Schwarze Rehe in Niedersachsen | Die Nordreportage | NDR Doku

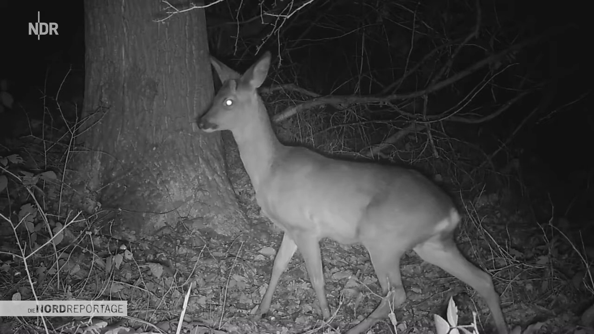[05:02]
Die Bilder der Wildkamera zeigen, das Waldstück ist durchaus beliebt. Wenigstens nachts. Und nicht nur bei Rehen.
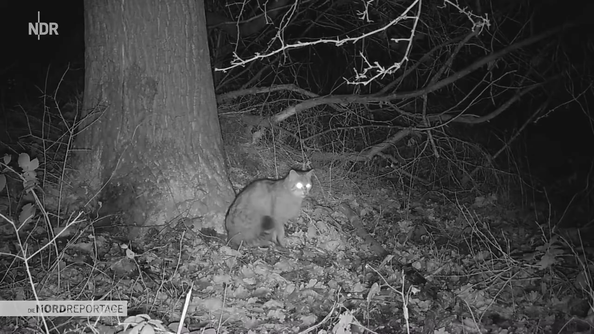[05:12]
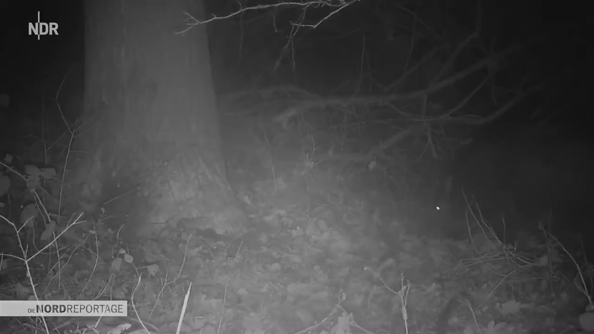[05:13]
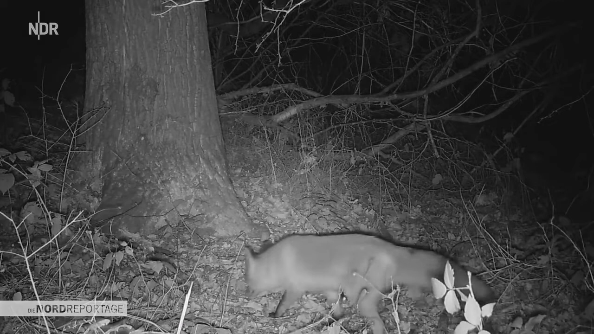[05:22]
Und nach fünf Tagen ist auch endlich ein schwarzes Reh dabei. Das möchte Eike vor seine Profikamera bekommen.